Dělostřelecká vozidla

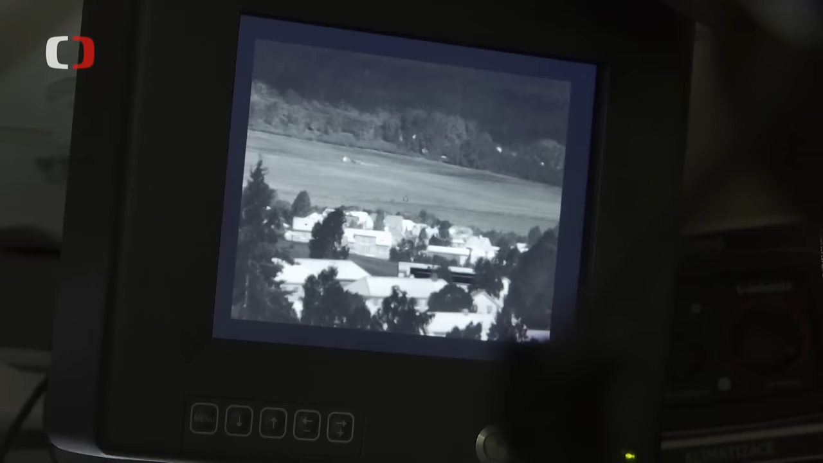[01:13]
ale hodně ji využíváme a hodně se nám osvědčila právě na cvičení, kdy je schopná chytit veškerou techniku v noci kvůli tomu teplu, který je vyzařuje.